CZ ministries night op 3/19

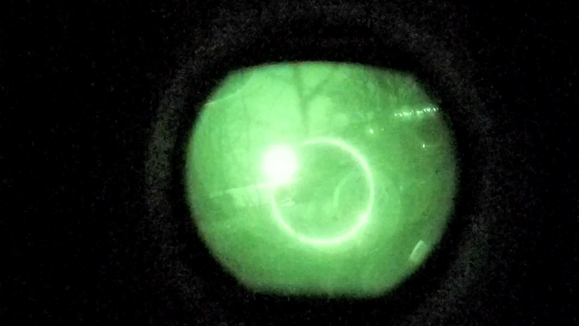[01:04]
I think he's somewhere near where that might be. Yeah, I saw a head move. I'm just wondering if it's a ref or a real person.
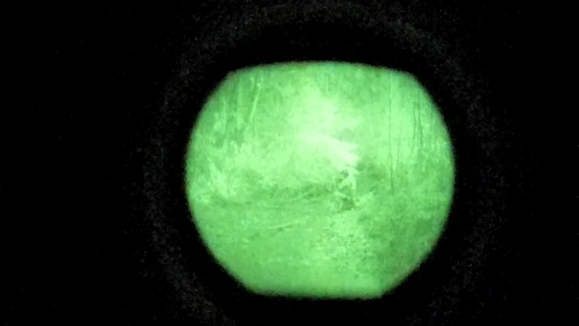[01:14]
I think they're just blind firing right now.
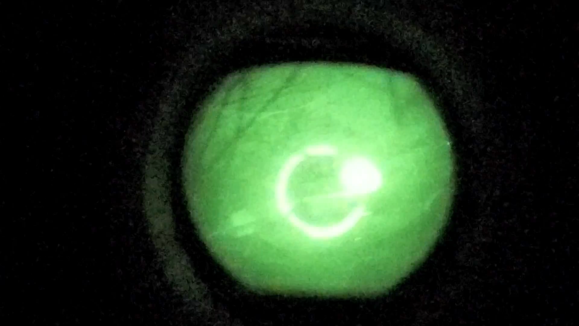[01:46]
Yeah. It's not like we don't have a shed in front of us. This fucking tree limb. Fucking A, get out of here.
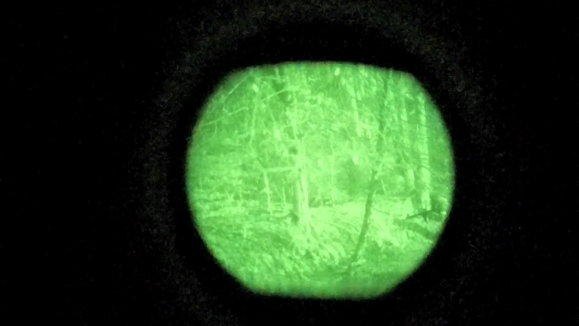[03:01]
What are you doing? Hey, you at the M4. One my 12, about 150 feet back. Right there.
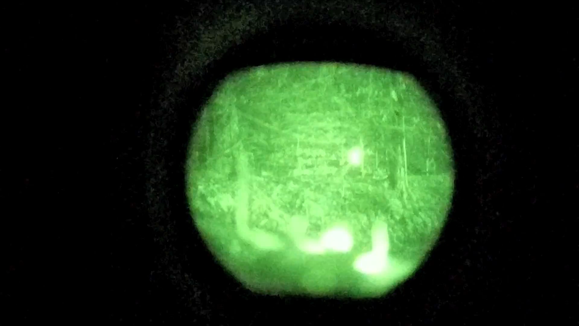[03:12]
See where my laser is? Josh, check your 6.
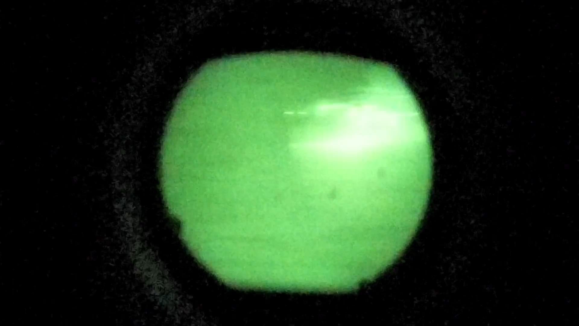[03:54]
Hey, you got one to your right. Is he a friend or foe? Yeah. Right to my right, right there. See him?